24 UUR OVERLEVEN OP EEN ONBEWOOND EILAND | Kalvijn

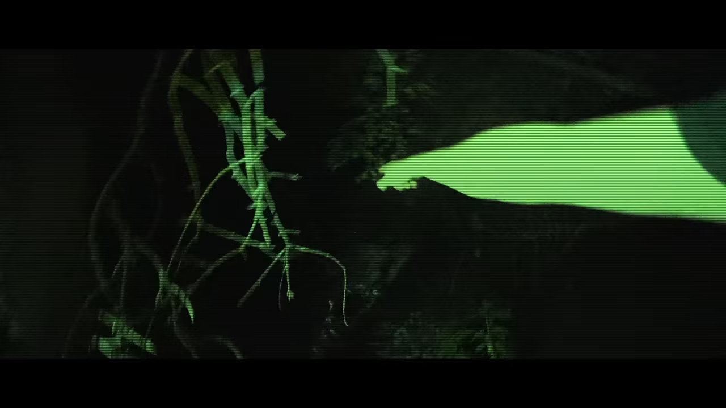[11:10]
Hé, maar er ligt een lampje op de grond. Mitch.